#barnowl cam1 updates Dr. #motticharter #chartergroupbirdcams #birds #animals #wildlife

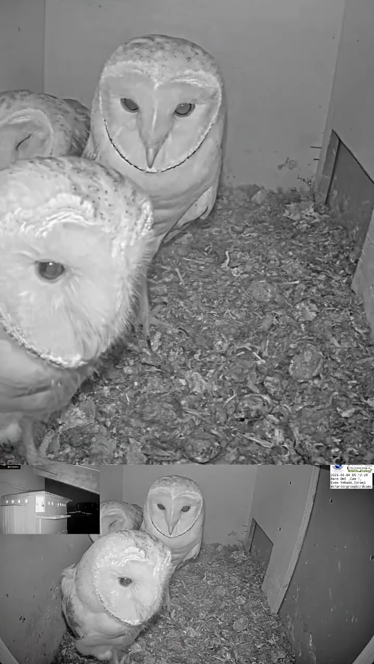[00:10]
Actually last year there was a nest intruder that tried to kill the last nestling but he was large enough was able to defend himself.
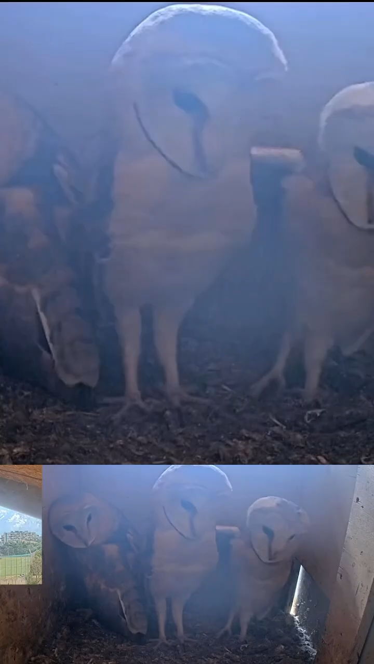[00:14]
Here these three fledglings they roost
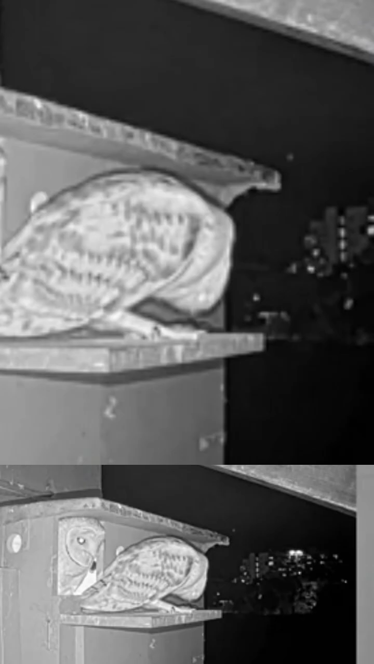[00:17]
inside of the box during a daytime at nighttime they go
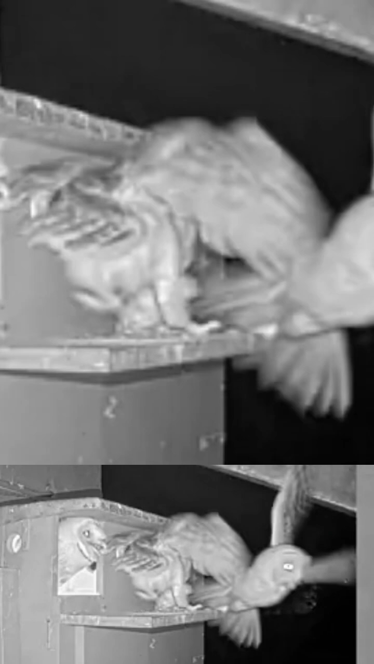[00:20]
out fly around here the parents